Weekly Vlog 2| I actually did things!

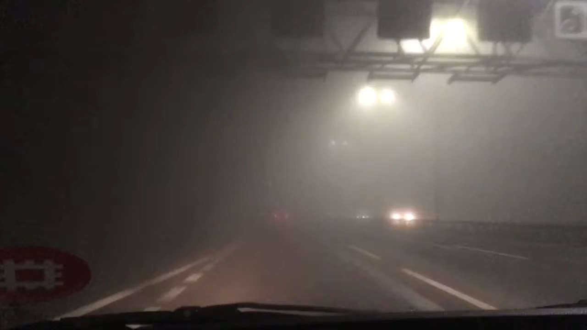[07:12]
I can see further on the screen than I can in real life. Oh my god. I don't think I've ever seen fog this thick. It's crazy. And now it's Friday.